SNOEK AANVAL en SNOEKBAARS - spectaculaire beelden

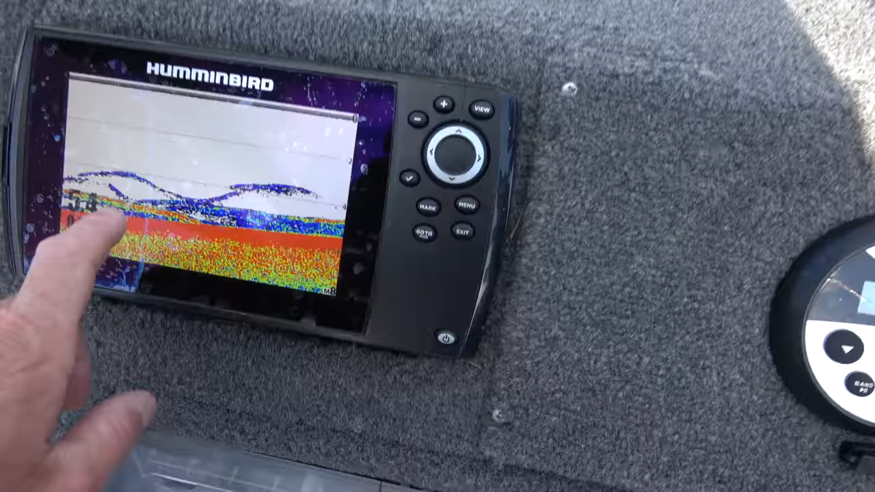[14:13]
Kijk hier, was mijn aasvis. Kijk, kwam er eentje naar beneden, ging er eentje naar boven. Maar hij pakt hem nog niet. Hé, hey, blijf mooi staan.